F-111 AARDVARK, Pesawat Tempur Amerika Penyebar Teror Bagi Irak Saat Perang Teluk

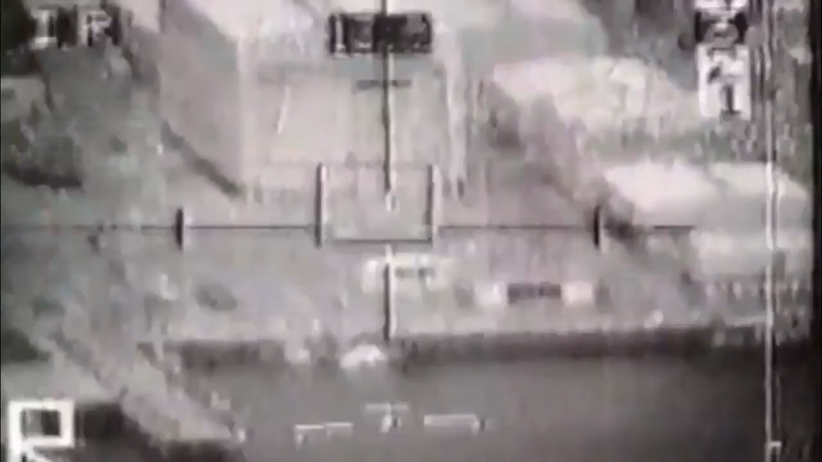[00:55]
Dengan menggunakan pot penarget PevTech yang dikombinasikan dengan bom yang dipandu laser, Arfog berhasil menghancurkan lebih dari seribu kendaraan lapis baja Irak.
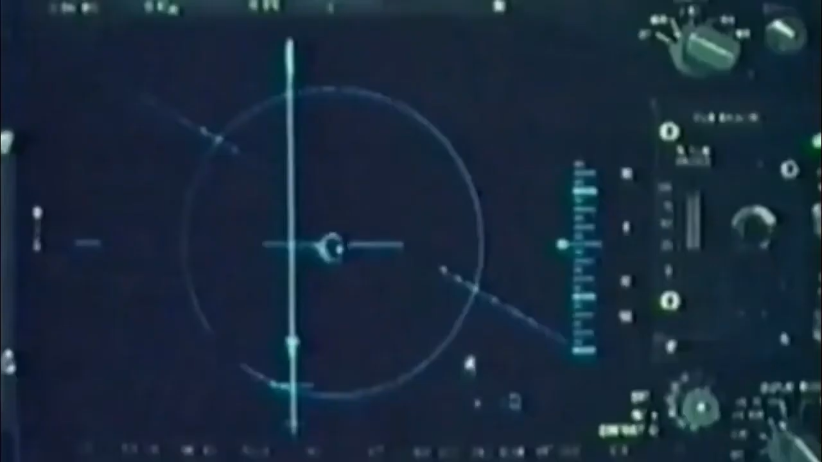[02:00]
Kemampuan deteksi dari PevTech ini kemudian digabungkan dengan bom GBU-12PV-2 yang merupakan bom berpemandu udara.